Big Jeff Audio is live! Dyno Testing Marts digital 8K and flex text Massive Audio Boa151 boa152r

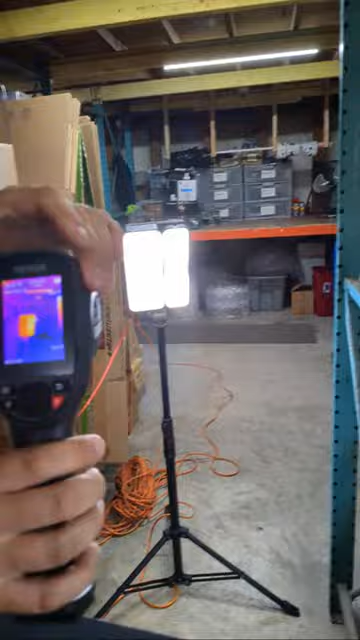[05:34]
that is a vavor but it's actually pretty good it was about 600 bucks but it does video and it captures okay so we're gonna get this baby a little bit hot and see what happens now you got to re-aim it
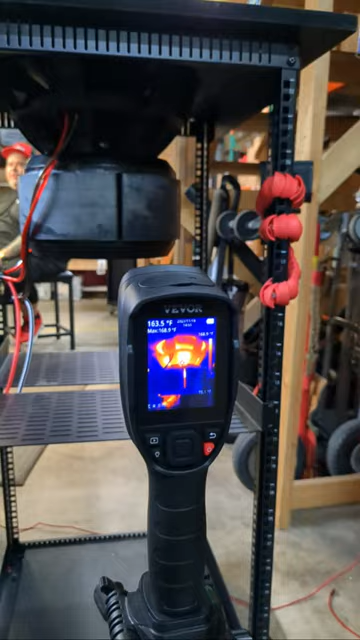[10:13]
six thousand watts no problem for the march digital amp it's doing it just like it does in the yukon
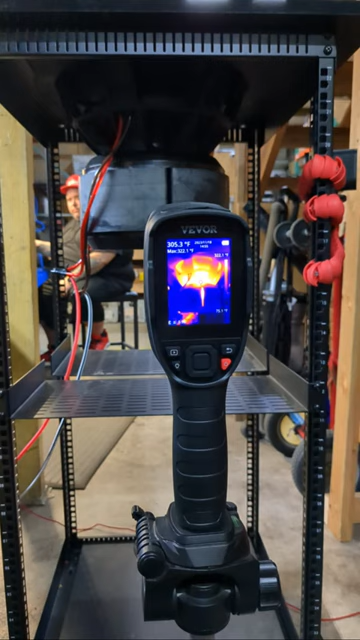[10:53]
On screen: spot 305.3°F
oh yeah it's 300 degrees now i think we should slow down
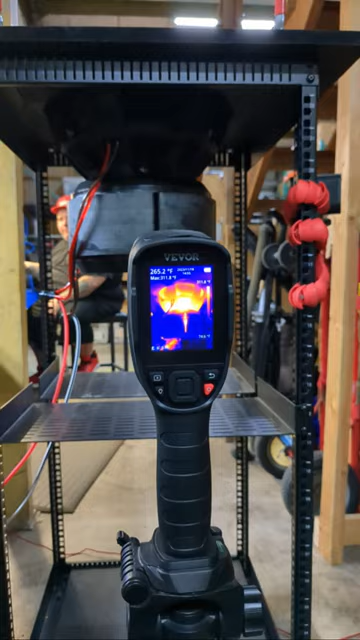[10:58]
oh yeah she's getting warm she's getting warm she got warm hey but that's she
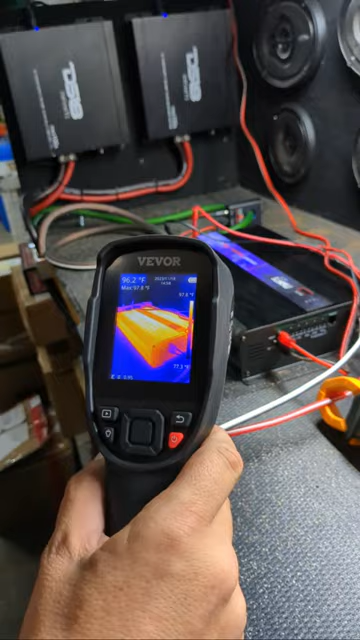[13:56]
On screen: spot 96.2°F
uh 97 so it didn't even get 100 degrees
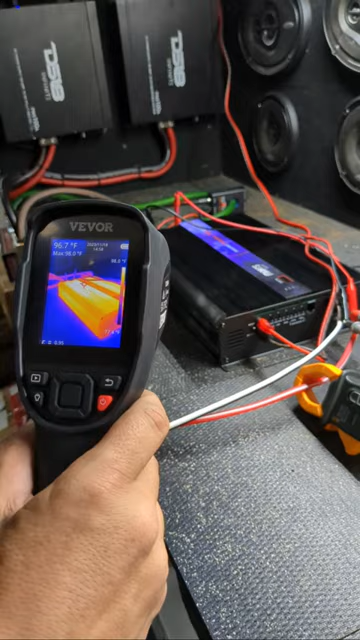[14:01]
right yes okay that's pretty crazy yeah so that amp has been on let me turn this around guys